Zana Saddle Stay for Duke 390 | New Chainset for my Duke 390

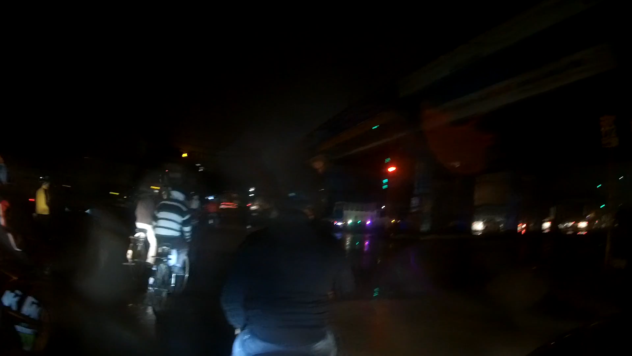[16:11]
और एक ये सामने खड़ा है आर्मी वाला, हेलो कर दो।